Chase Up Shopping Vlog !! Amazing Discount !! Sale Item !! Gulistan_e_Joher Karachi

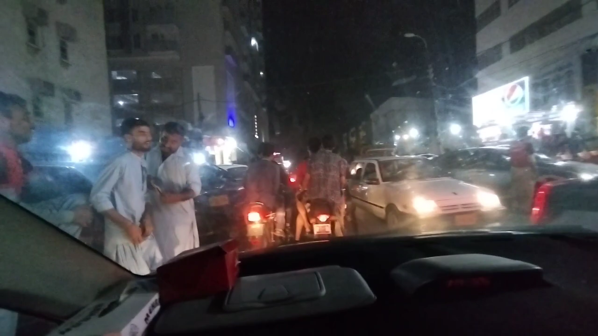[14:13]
मैं जब यहाँ आई हूँ दौरा जी तो मुझे हमेशा ऐसे ही रश मिला है, क्योंकि सारे तकरीबन फूड स्ट्रीट की तरह है पूरी, तो गर्मी भी है तो लोग जो है बहुत इंजॉय करने आए हैं।